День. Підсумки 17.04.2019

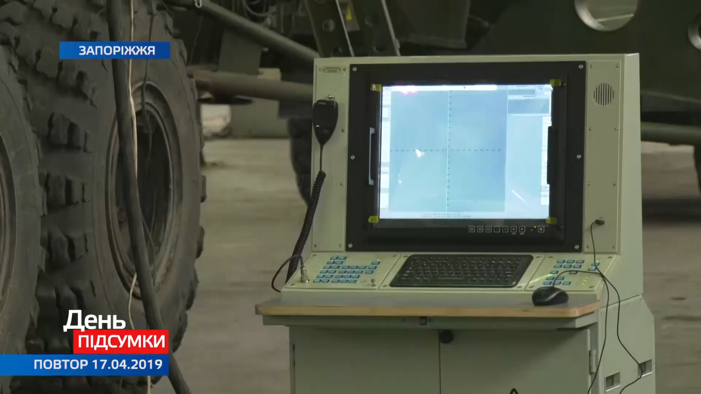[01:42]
Він бачить усе – від мінометів та безпілотників до зенітно-ракетних комплексів. Ба більше, він може з високою точністю вирахувати місце пуску ворожого снаряду та його ціль.